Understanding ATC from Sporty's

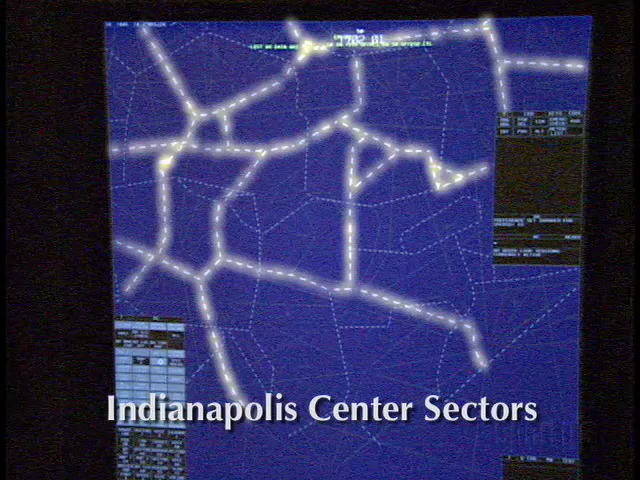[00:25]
Center airspace is divided into sectors, and on low-altitude flights we are often handled enroute by terminal radar control facilities, or TRACONs.
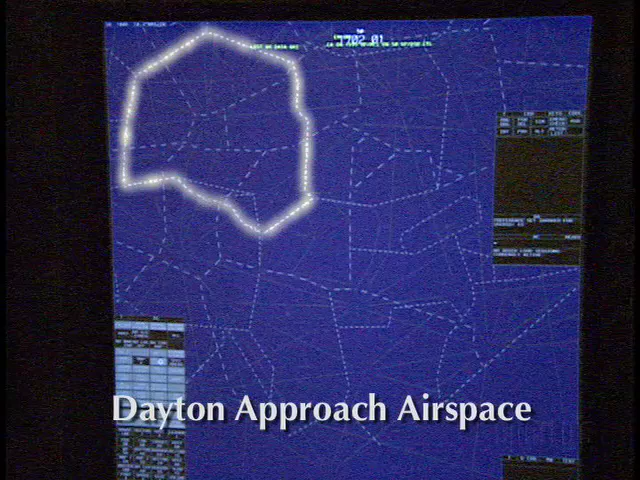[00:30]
The airspace controlled by terminal facilities varies in altitude, with most going up to around 10,000 feet, though some go much higher and some are lower.